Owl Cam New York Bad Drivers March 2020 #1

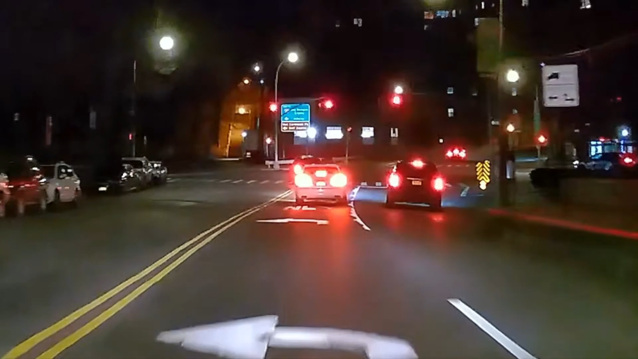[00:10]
Wow You can't make this up Okay,
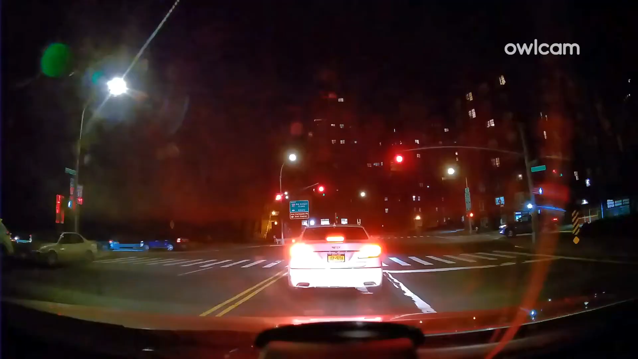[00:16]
Presto Guy just runs the light He goes around the car, he runs the light He's not saying he's supposed to make a left for that lady